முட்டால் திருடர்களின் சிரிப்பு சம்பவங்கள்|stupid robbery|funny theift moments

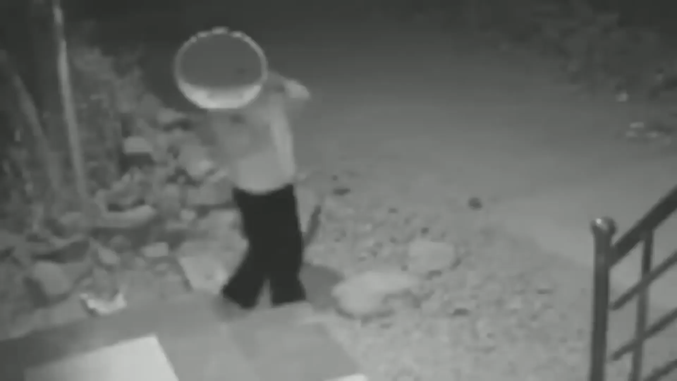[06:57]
இப்போ எப்படி முகத்தை பார்ப்பீங்க? சிசிடிவி எங்கே இருக்கு எங்கே இருக்கு எங்கே இருக்கு?
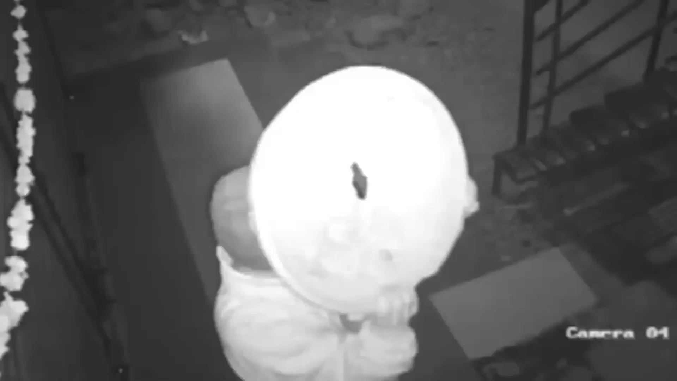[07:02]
ஓ, இங்கே தான் இருக்கா? ஹாய், ஹலோ.
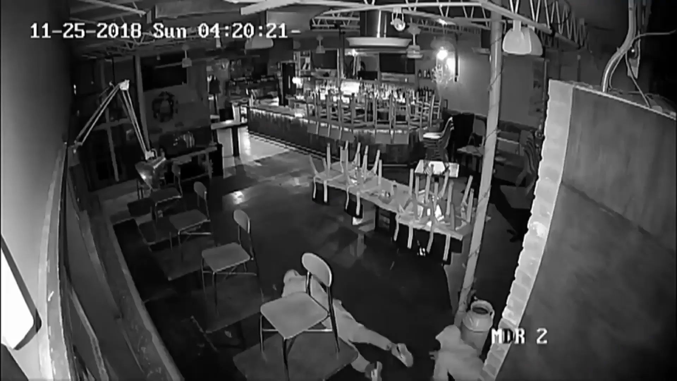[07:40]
இவங்கெல்லாம் வயிற்று பசியில் நைட்டு ஹோட்டலுக்குள்ளே பூந்து மிச்சம் மீதி எதுவும் இருக்கான்னு சாப்பிட வந்திருக்காங்க.
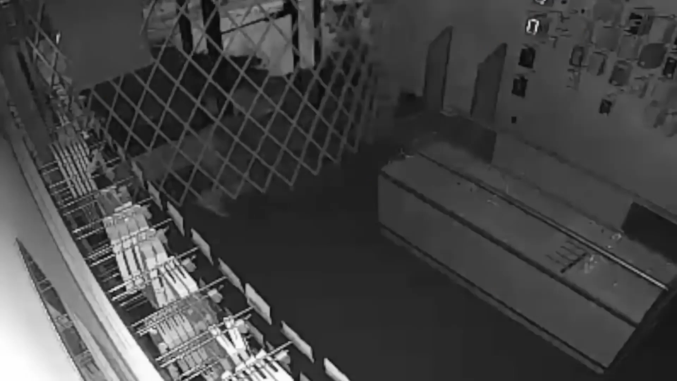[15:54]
அப்பாடா எப்படியோ உள்ளே பூந்தாச்சு, நாங்கள்லாம் யாரு அவ்வளோத்தையும் இன்னைக்கு அள்ளிட்டு போயிட வேண்டிதான், இன்னைக்கு ஒரு அள்ளு.